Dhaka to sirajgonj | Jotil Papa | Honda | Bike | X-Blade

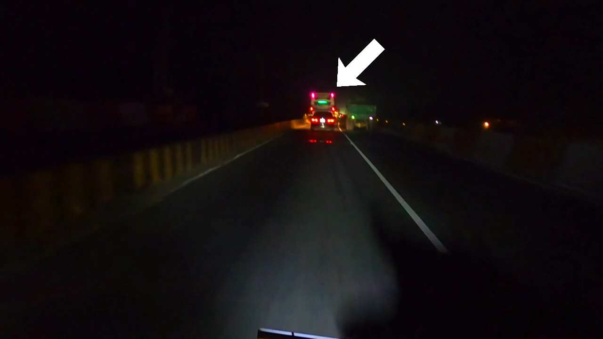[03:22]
and I was able to do this. I was targeting this bus, and I was going to clear the road. I went to private car, and I was going to clear the road. As you can see, there is a gap between 44 feet and 40 feet.
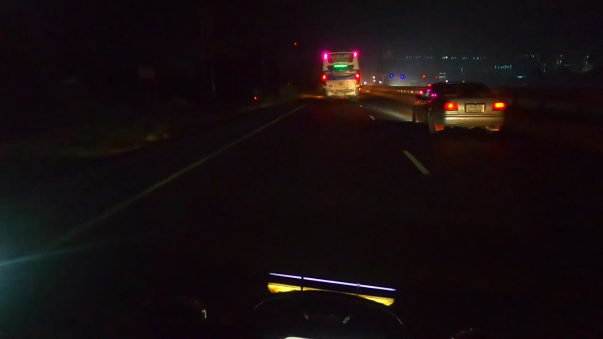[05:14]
But when you get this brake, you have to keep the light. This is a good thing. As you can see, there is a good thing. There is a good thing. This is a good thing. I've been doing a lot of work. This is a good thing. This is a good thing. This is a good thing. This is the truck.
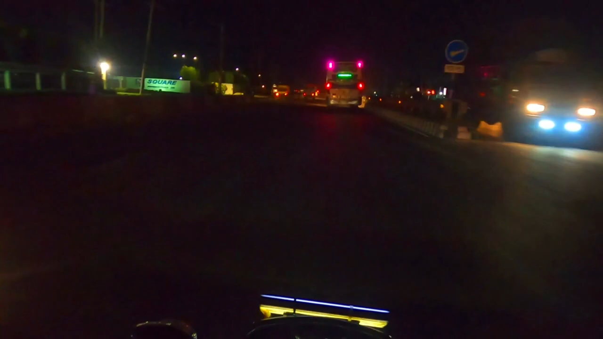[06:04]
Break light is coming. I'm already confused. There is a jam and a brake brake. I will keep the distance maintaining.
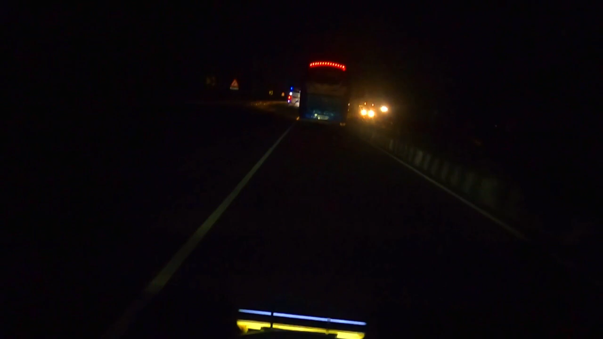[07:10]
It's going to be back and back. brother remember one thing when you have visibility lot of you can
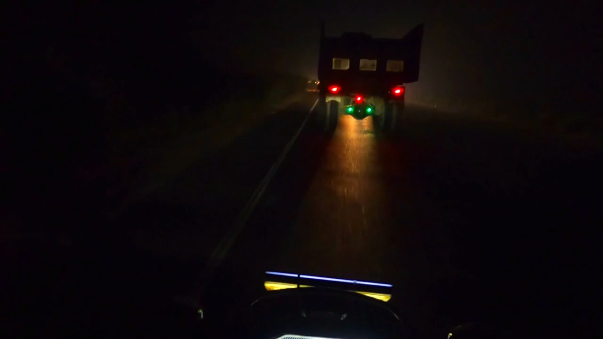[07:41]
overtaking in front of your truck but highly careful opposite
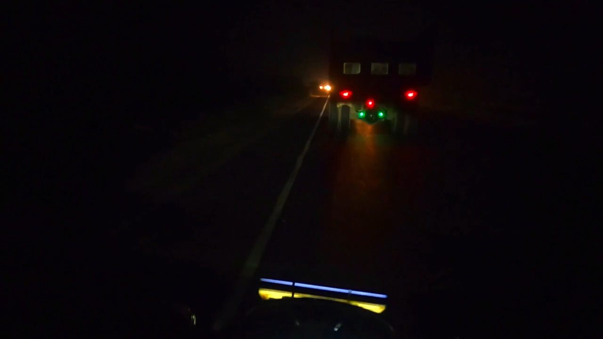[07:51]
side bus or truck will be pushed your in front of your truck or bus he can be push you to left side and that will be very harmful for you and very harmful for bikers so when you night ride you can maintain your rules cause definitely you and me not deserve an accident
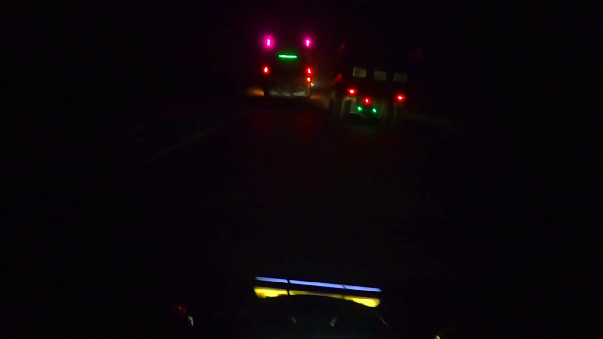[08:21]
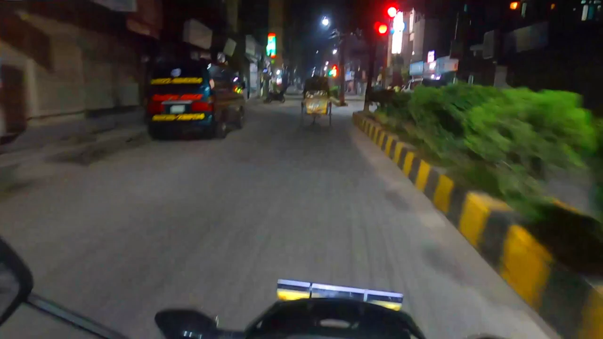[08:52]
wow we safely reached siraj gans thank you for being with us thank